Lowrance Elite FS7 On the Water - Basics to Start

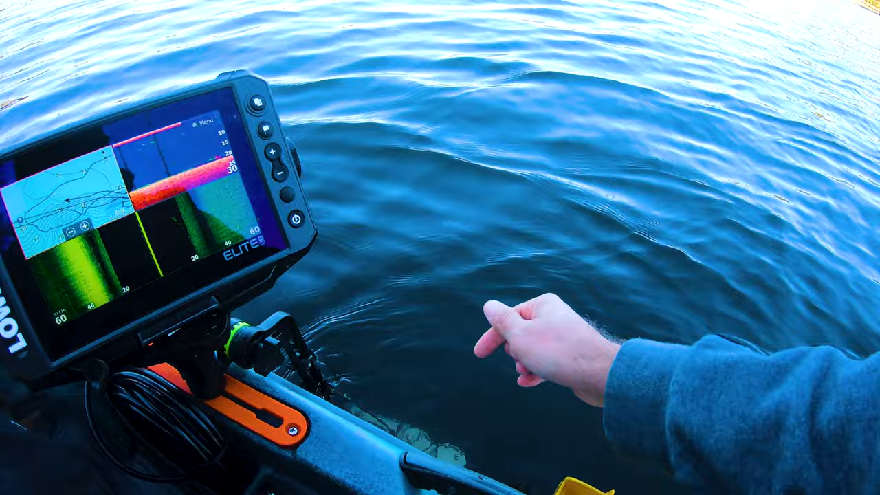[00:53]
i'm gonna reinforce it as you can probably see a little yeah that zip tie is on there it's a really heavy sonar i had to get out here i've had like two weeks and i had to test it but i'm gonna get a metal bracket and just reinforce around and put some jb weld to hold it and we're gonna make sure that's nice and firm and can still move so one of the first things i did this morning was i went into the features
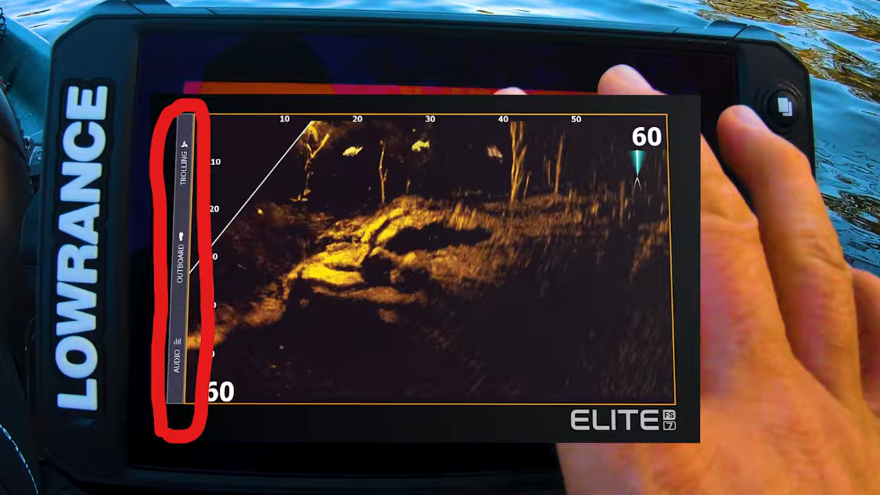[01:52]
up and because i'm on a kayak and i'm not gonna sync up with that i just came in here and i turned it off under the
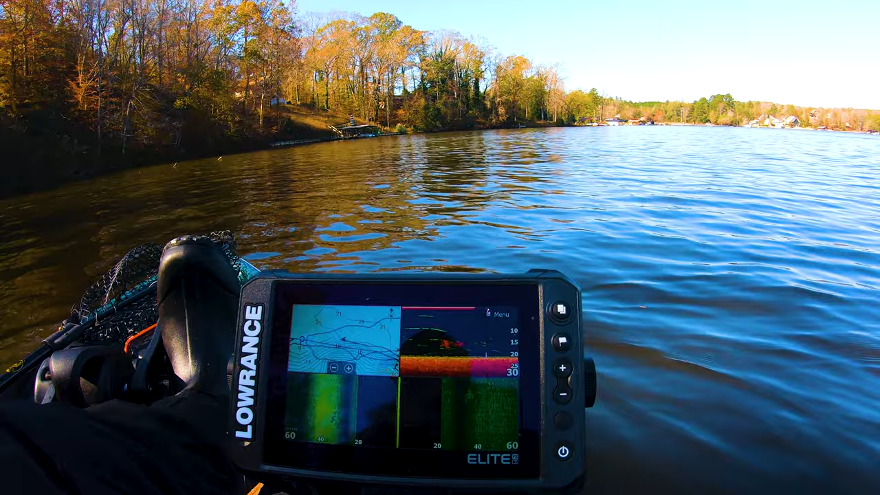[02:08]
the shade so hopefully you can see the screen pretty well you
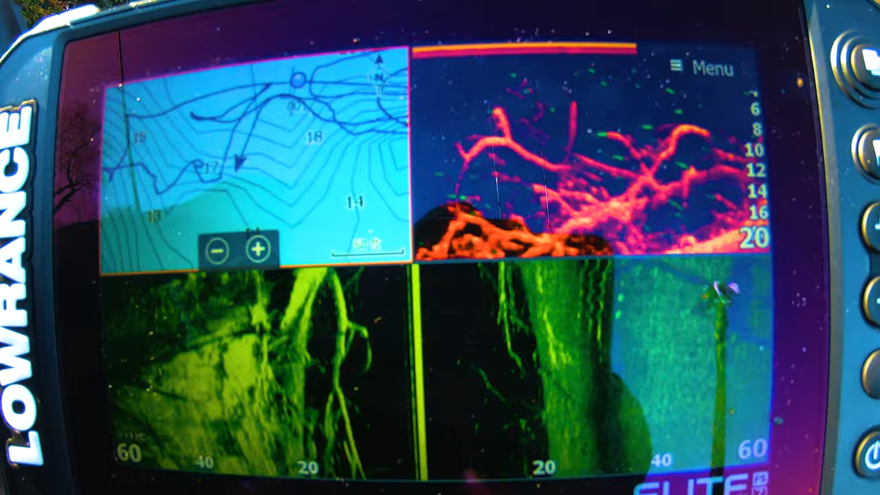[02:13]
kind of see all the fish down there around that tree all
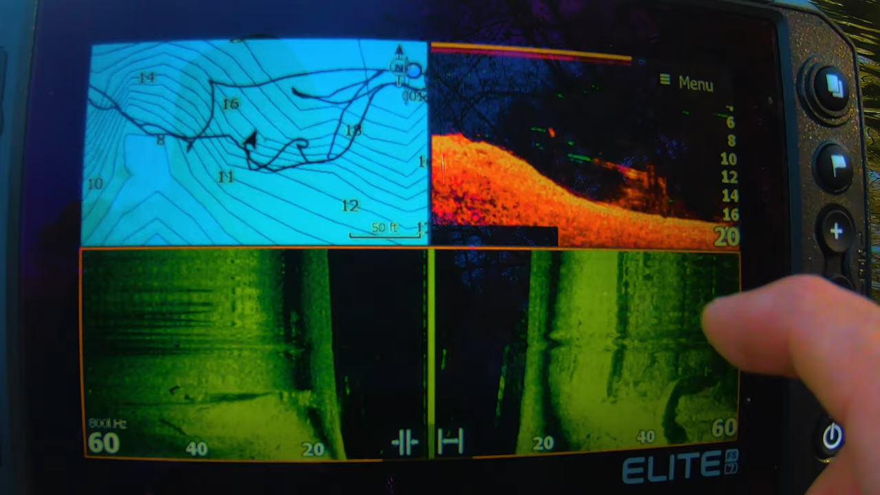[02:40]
to map some of that i can touch this screen and i can scroll back and
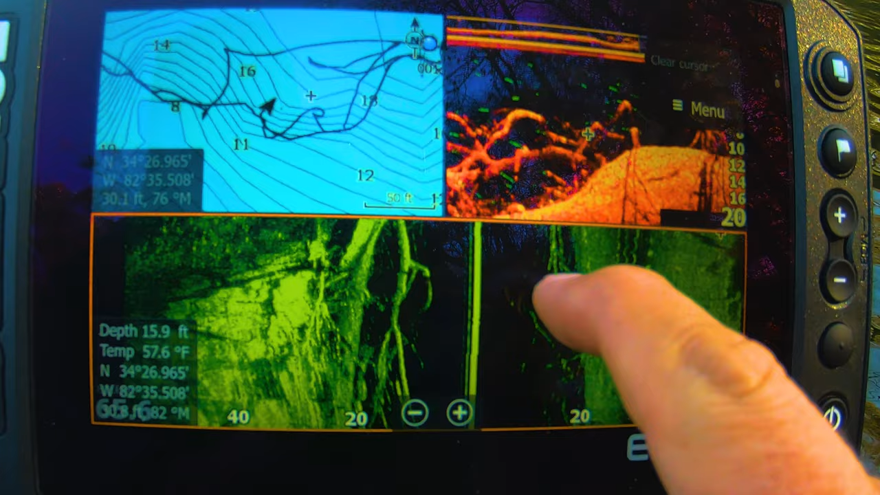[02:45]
On screen: depth 15.9 ft, water 57.6°F
if i say hey i want to waypoint that tree i can do it from the side scan i can do it from
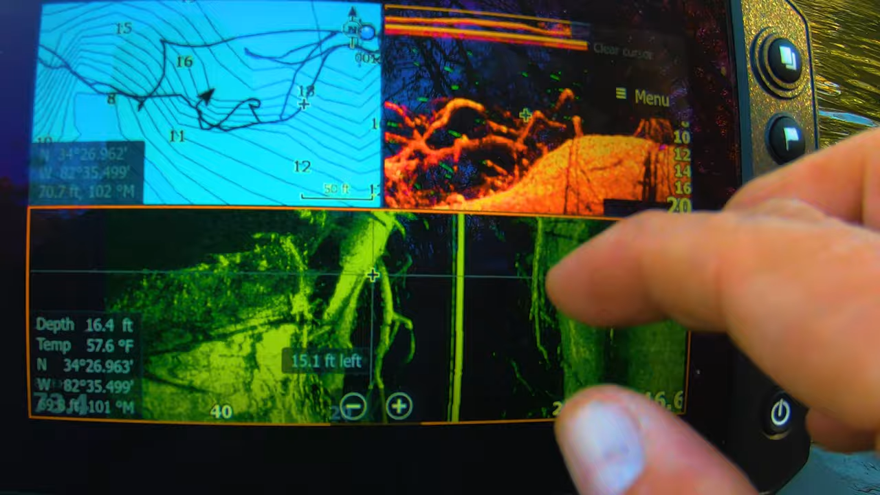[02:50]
On screen: depth 16.4 ft, water 57.6°F
the down scan doesn't matter i can hit my waypoint modify this i
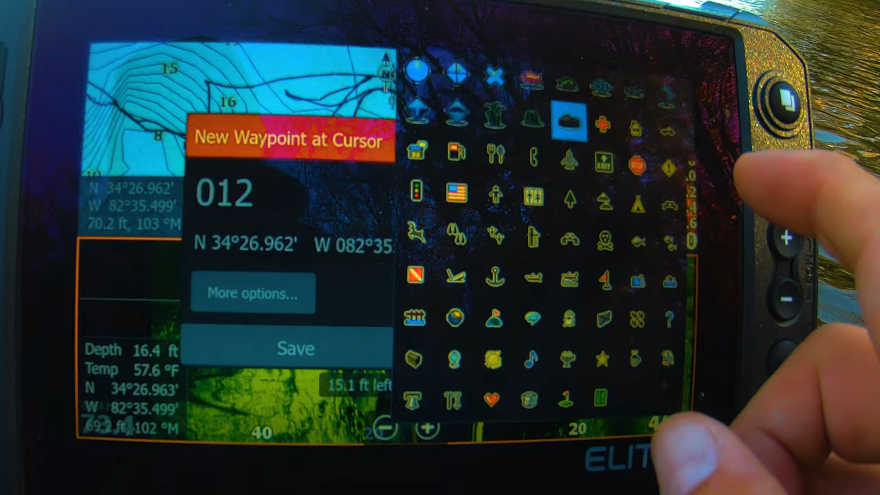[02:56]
On screen: depth 16.4 ft, water 57.6°F
don't even know if there's a tree one i couldn't find it earlier so i've been using the grass but
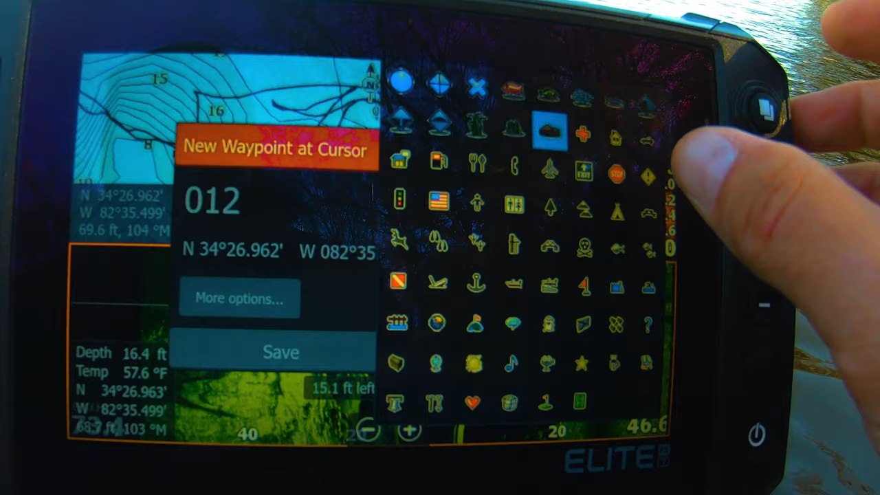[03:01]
On screen: depth 16.4 ft, water 57.6°F
uh yeah yeah that's probably that's relevant enough
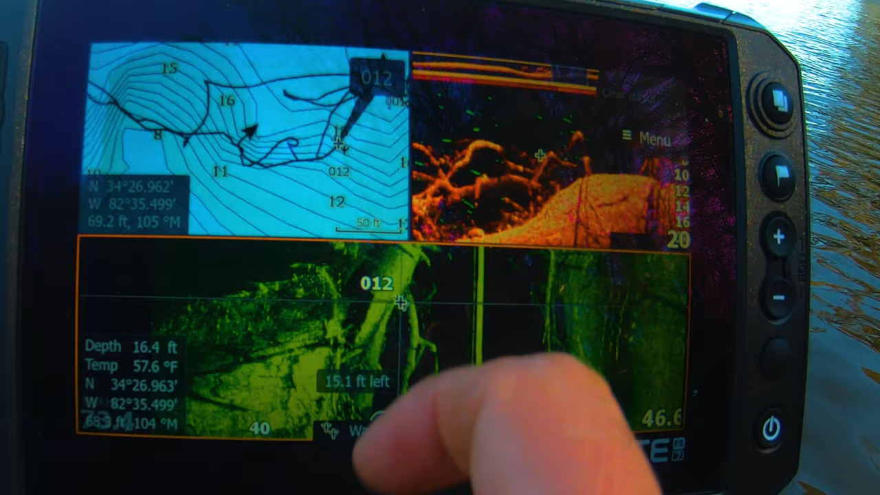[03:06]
On screen: depth 16.4 ft, water 57.6°F
for me and then it adds up here to our map and we can see back where that was
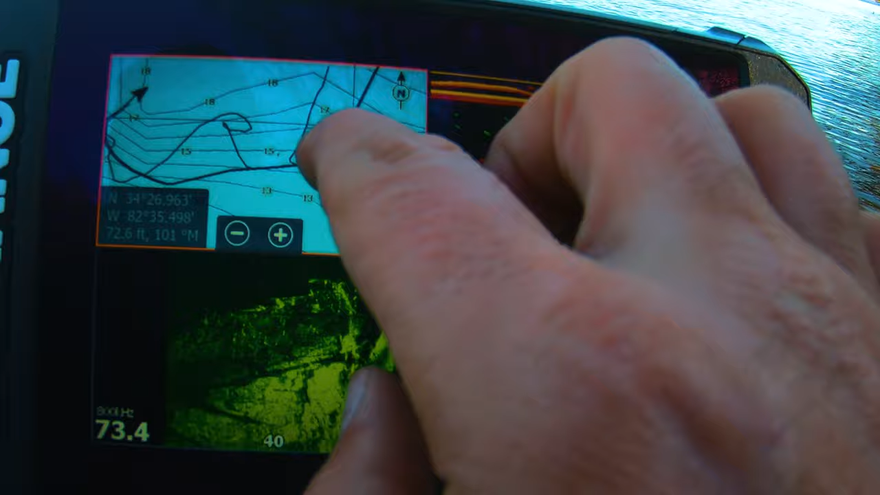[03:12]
placed at but yeah as far as the settings go you know
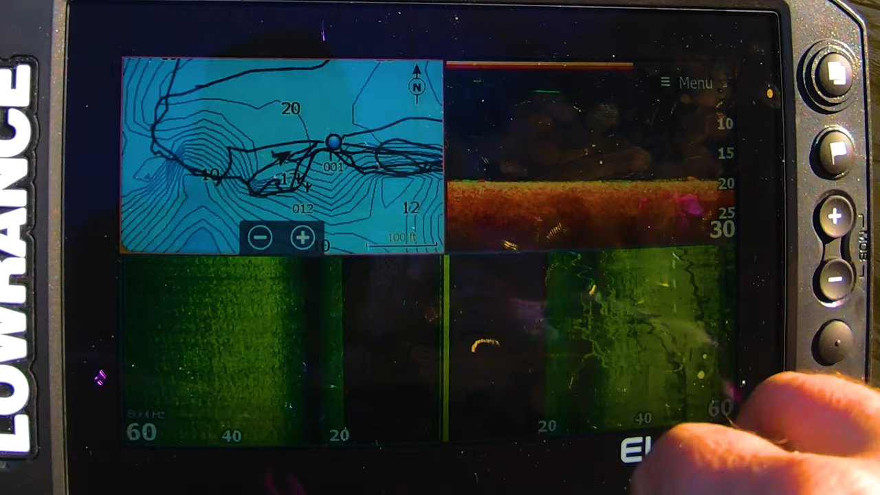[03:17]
know that when you do touch it like it kind of it stops the scroll so if i have that there i'm moving if
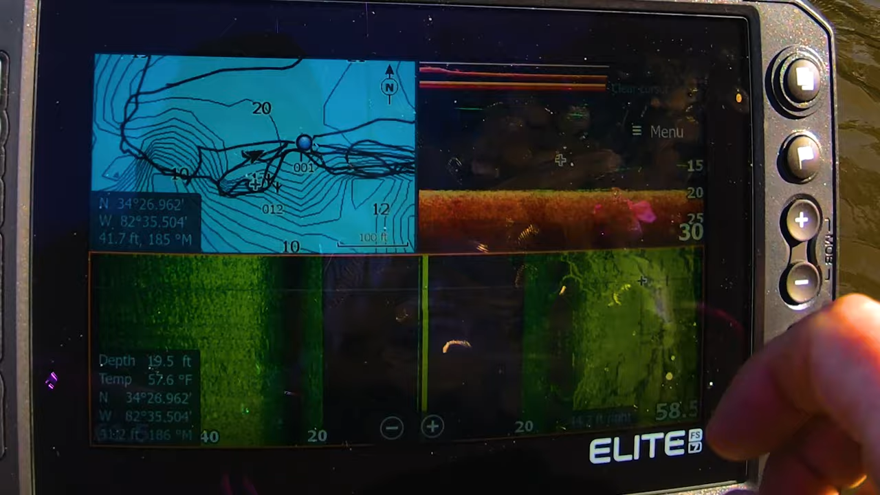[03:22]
i want to go back i just clear cursor i'll wait 15 seconds it'll start moving but my menu settings i did change my color i like the green for my side scan i found the reds
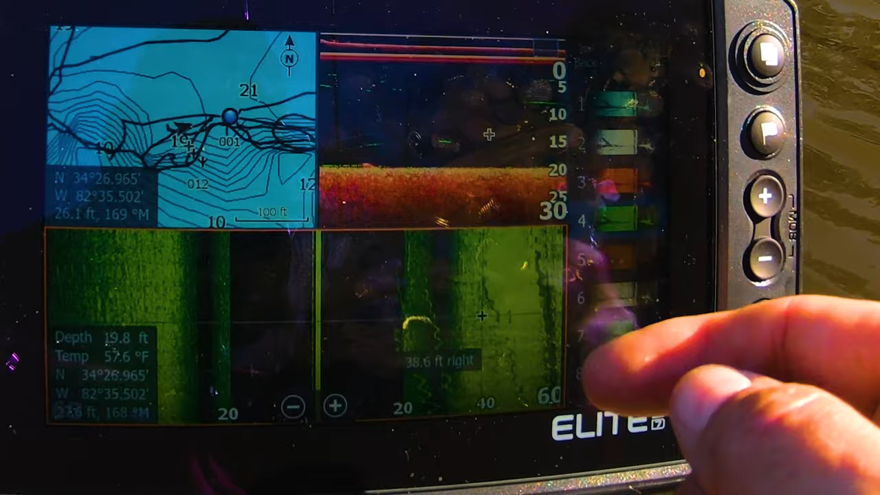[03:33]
On screen: water 57.6°F
the best that i have right now for the down probably change that night right contrast i
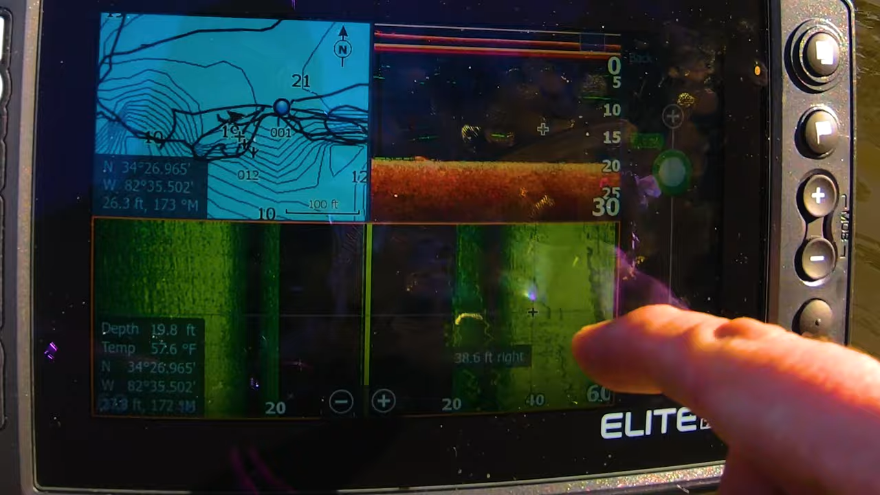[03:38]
On screen: depth 19.8 ft
did go up some i was finding i was having a tough time differentiating between the surface levels like
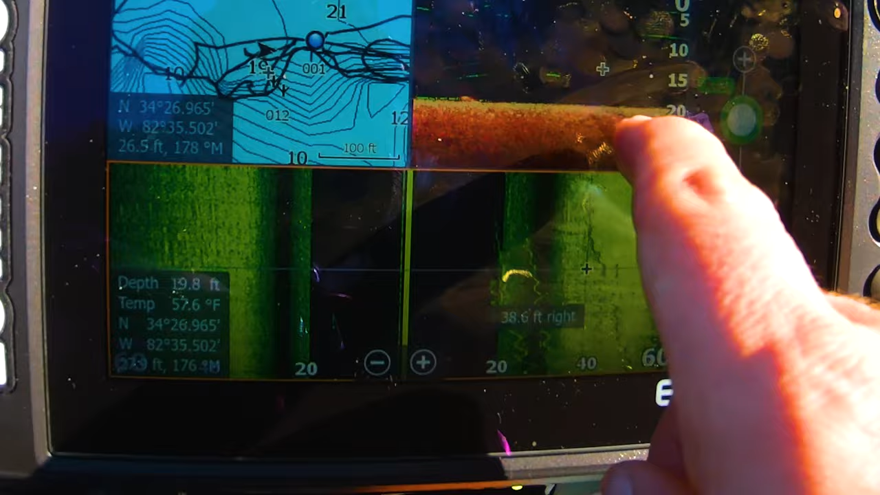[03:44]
On screen: depth 19.8 ft, water 57.6°F
what was soft what was hard so raising that up three instead of auto seemed to help i'll set it back before i'm done today
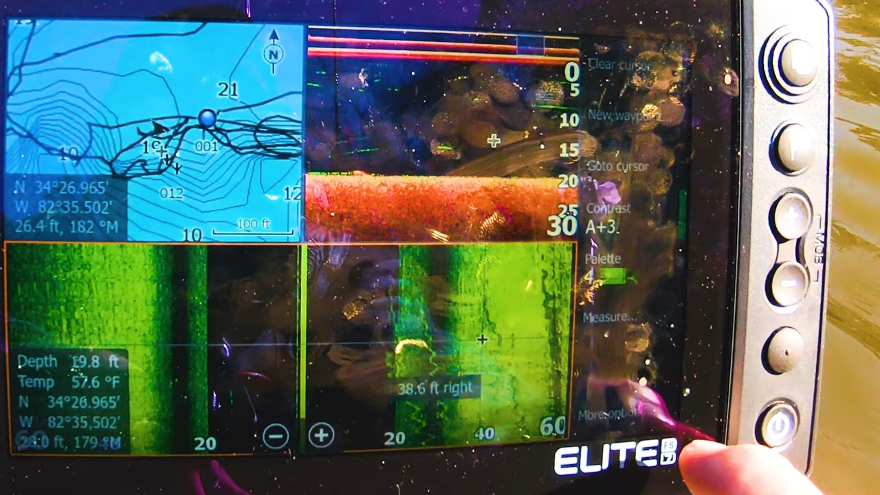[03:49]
On screen: depth 19.8 ft, water 57.6°F
i did find the frequency when
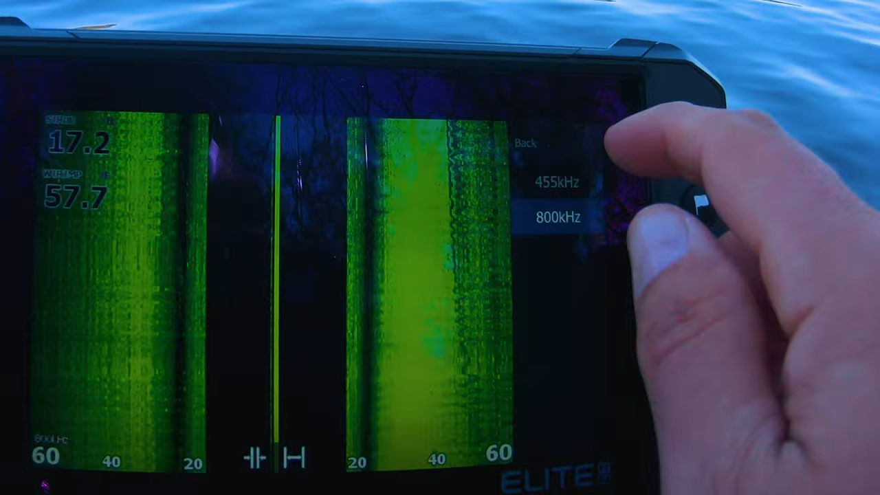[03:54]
i was way back in the shallow it was really mucky really hard to see what's happening on the screen going lower